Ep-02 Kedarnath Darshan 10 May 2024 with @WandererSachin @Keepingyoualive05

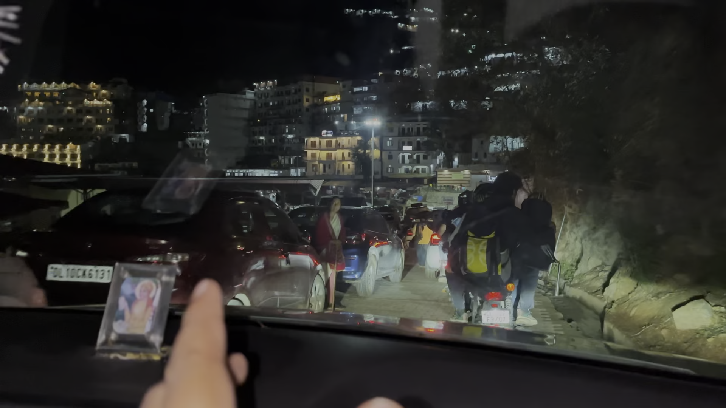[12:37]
साइड कंटिन्यूसरी ना दो से तीन किलोमेटर हो चुके हैं मैं अभी य� पर्किंग बॉचिह देखो मैंने अभी आपको बताया था इक्जेकली इस तरीके से सामने देखो सारे होटेल वगर आपकर इस तरीके से एक्जेकली सोनि प्रियाग से